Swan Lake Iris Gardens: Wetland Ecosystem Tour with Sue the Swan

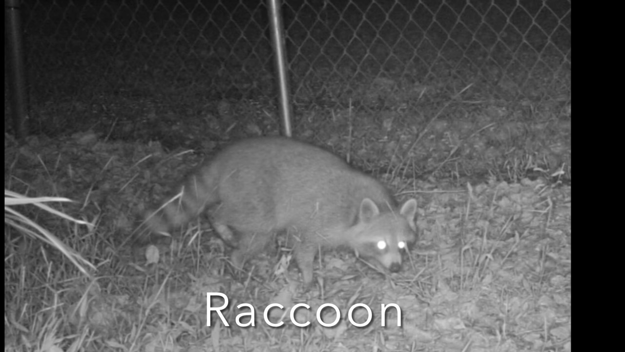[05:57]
we even got some pictures of some raccoons this one is climbing the fence to get in to see all
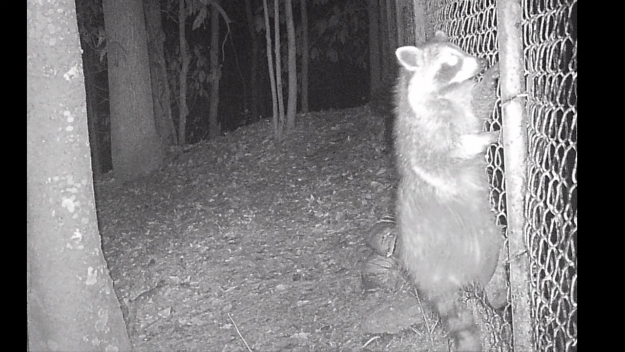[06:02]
of his friends in swan lake here are a couple of gray foxes they are omnivores which means they eat both plants and animals
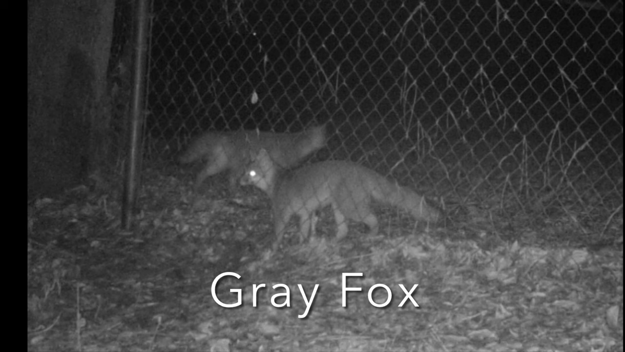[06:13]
wetland ecosystems are perfect habitats for them because there is no shortage of things for them to eat coyotes are one of the most tolerant
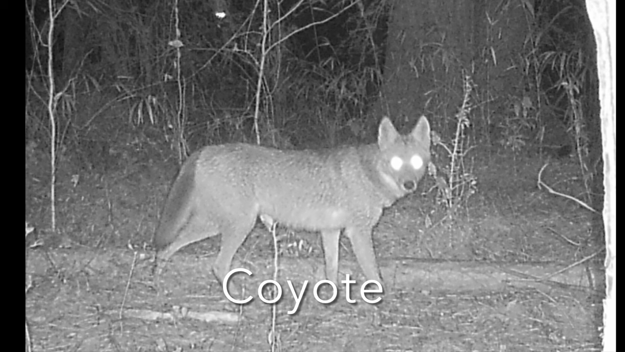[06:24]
animals when it comes to the sharing of their space with humans they are able to find their niche in almost any habitat because of their ability to adjust rapidly to changes in their environment bobcat's ecological
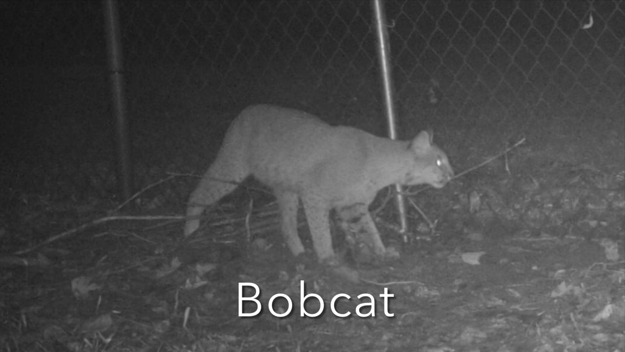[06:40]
niche is predatory in nature being that they help control many small mammal and bird populations okay sue what is another